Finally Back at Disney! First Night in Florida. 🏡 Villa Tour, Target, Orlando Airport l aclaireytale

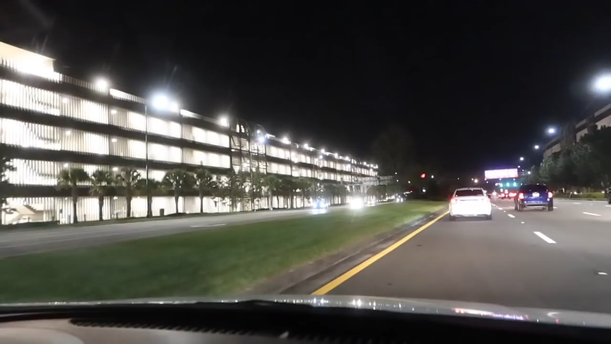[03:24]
look at all this they've built since the last time we came a whole new garage on the other side of the road from the other ones there was only